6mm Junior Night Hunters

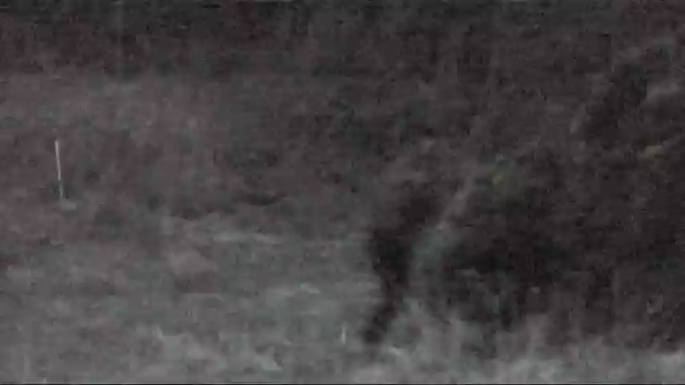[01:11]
All right, don't go crazy. Use single shot. You are using auto.
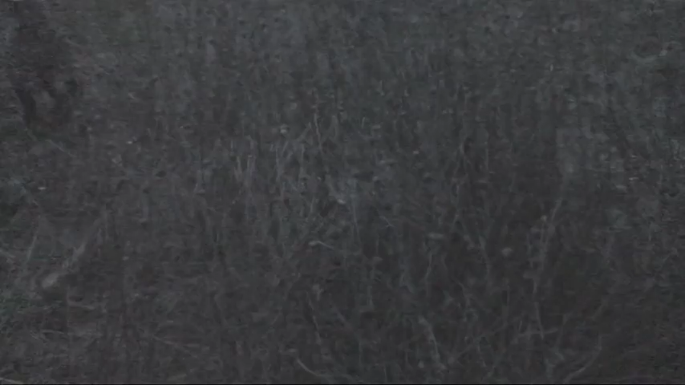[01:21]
He was hit. Right in your head. That's all right. Keep going, look.
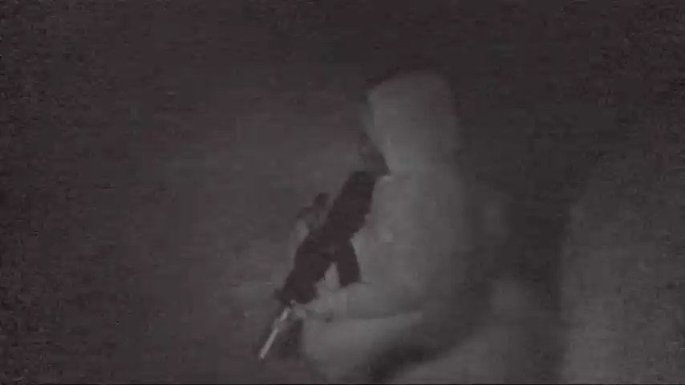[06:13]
George, you just shot your own man.
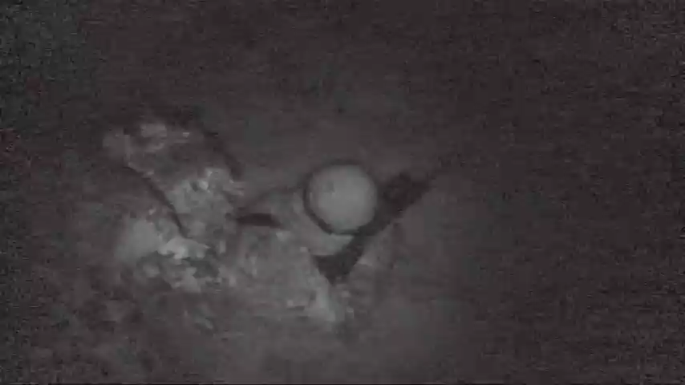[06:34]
How can we win then? I know we can, but I don't know how. You have to move as a team. You both move. When someone fires at you, the person who isn't being shot at quickly shoots the other person. The one who's getting shot at doesn't try and shoot back, he just tries to dodge the pellets and take cover to get them.
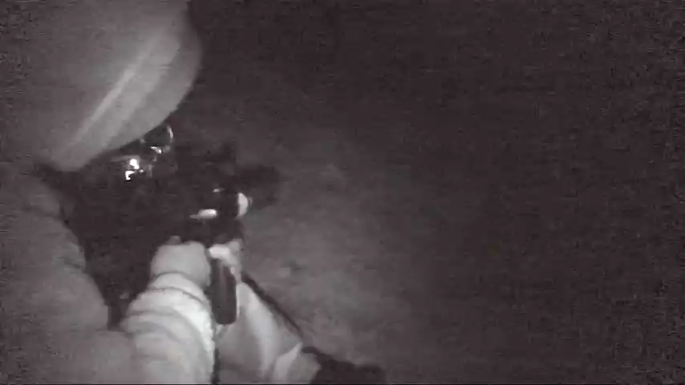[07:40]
Yeah, see him running across the field.